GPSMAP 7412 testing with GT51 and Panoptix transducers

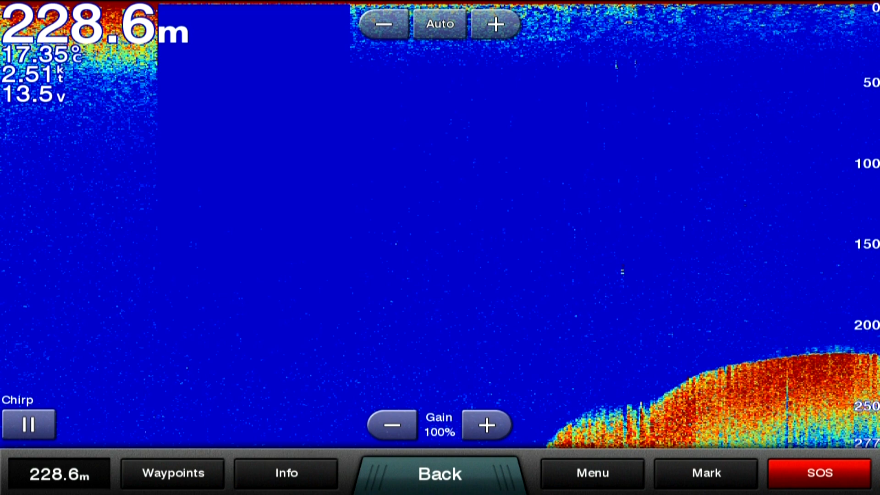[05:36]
On screen: depth 228.6 m, water 17.35°C, speed 2.51 kn
This would be about the limit for this transducer.
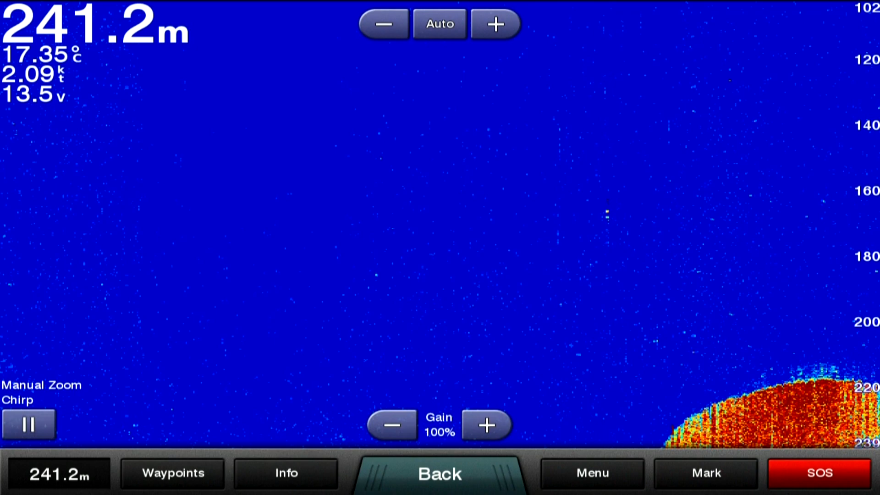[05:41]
On screen: depth 241.2 m, water 17.35°C, speed 2.09 kn
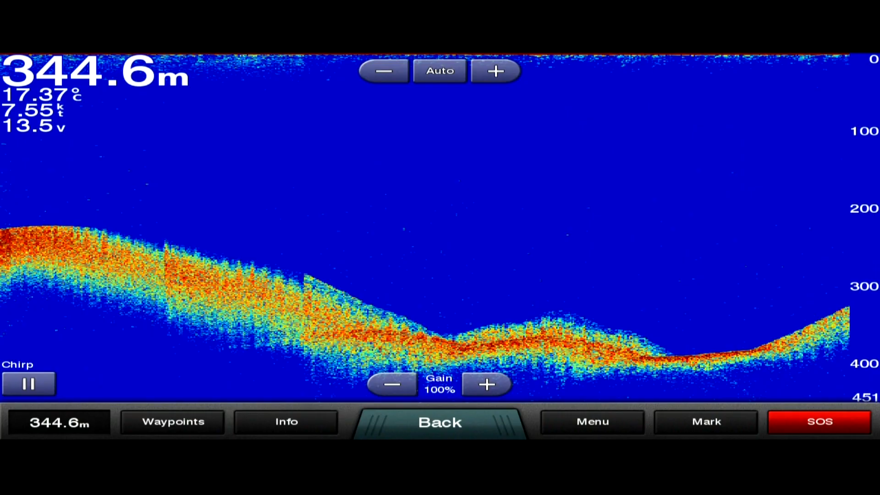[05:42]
On screen: depth 344.6 m, water 17.37°C, speed 7.55 kn
On our way to Mare Island, we did get past some deeper water, and we had a good bottom at over 400 meters.
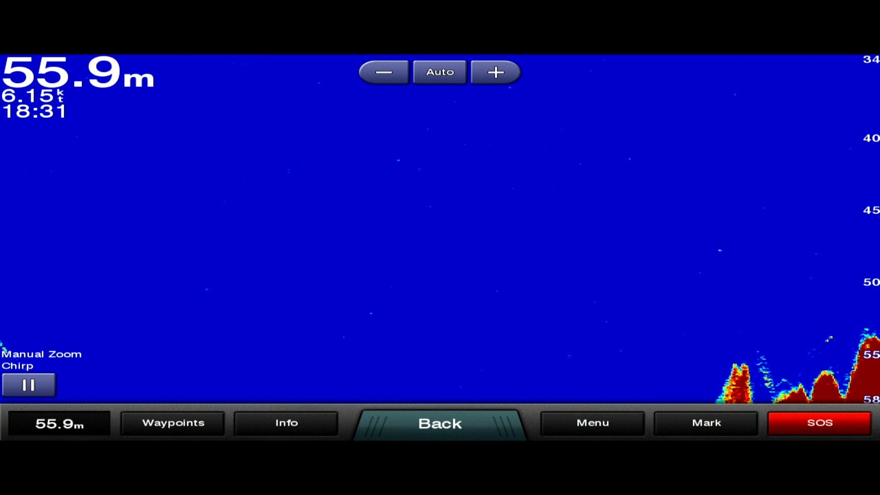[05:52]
On screen: depth 55.9 m
On the way back to Tauranga, we stopped at a couple more bits of foul ground we knew about.
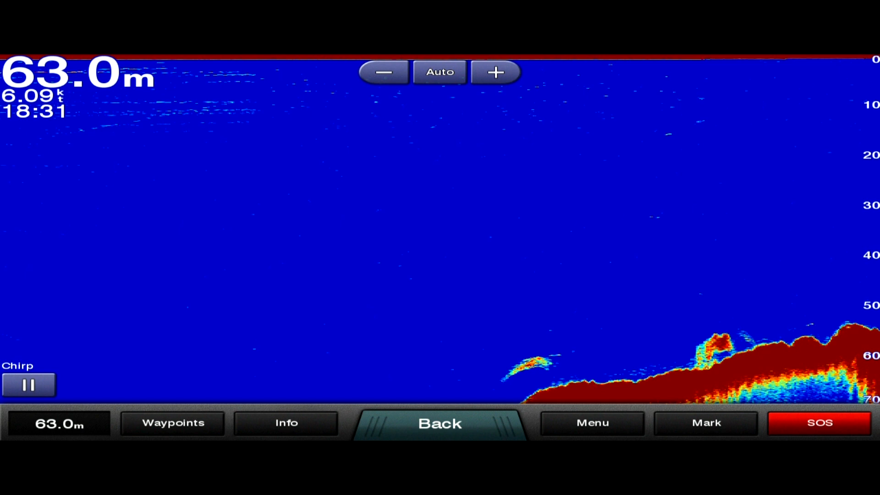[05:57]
On screen: depth 63.0 m, speed 6.09 kn
Again, the side view lit them up very well, and the fish finder did a great job at spotting fish as well.
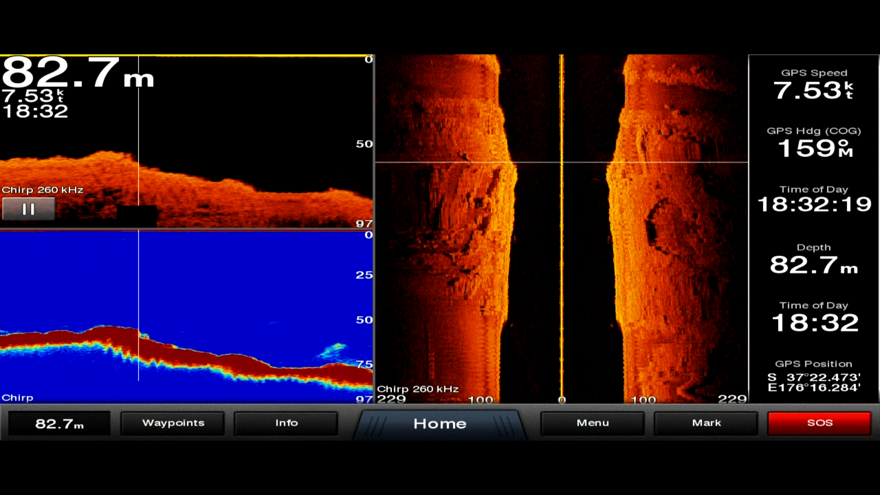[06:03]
On screen: depth 82.7 m, speed 7.53 kn
We left the side view on the lower 260 kHz frequency as we came into the shallower area inside the harbor,
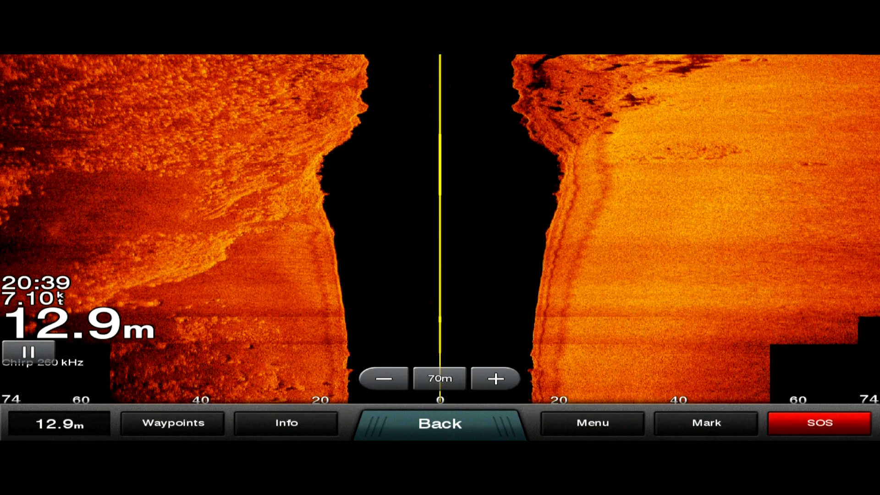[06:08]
On screen: depth 12.9 m, speed 7.10 kn
and we were blown away by how clear the picture remained.
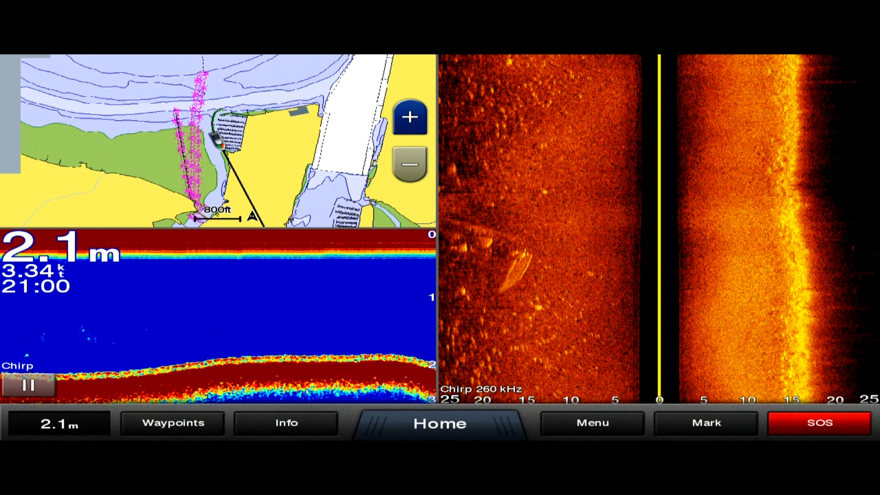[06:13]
On screen: depth 2.1 m, speed 3.34 kn
In particular, we were surprised by what we could see inside the marina. Here you can see a boat hull on the left-hand side, and you can also see the bows of boats and the floating pontoons in this shot.